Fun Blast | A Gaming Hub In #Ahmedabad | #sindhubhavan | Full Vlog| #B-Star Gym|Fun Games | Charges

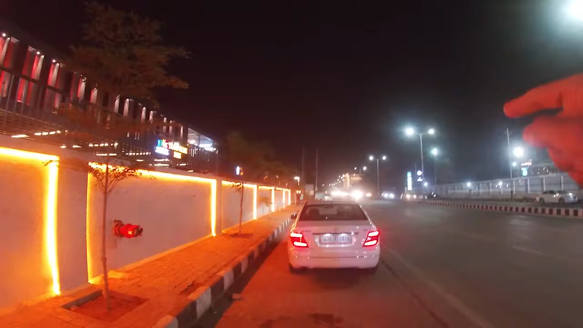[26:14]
पास में शॉर्ट है और ये है फन ब्लास्ट वन स्टॉप फॉर ऑल। तो वैसे बच्चों के लिए यहाँ पे गेम्स बहुत सारी है और एडल्ट्स के लिए काफ़ी कम है,